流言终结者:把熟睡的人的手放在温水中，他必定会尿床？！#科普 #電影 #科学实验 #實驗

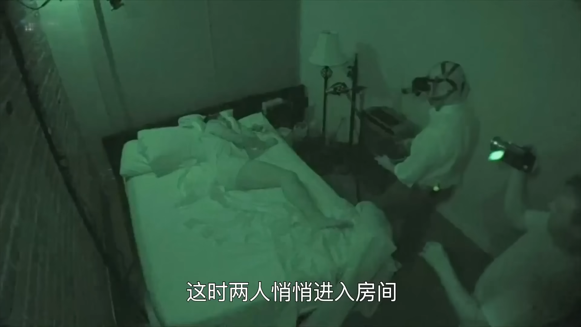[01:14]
这时两人悄悄进入房间并将他的手放入了温水中可这次真的会出现尿床吗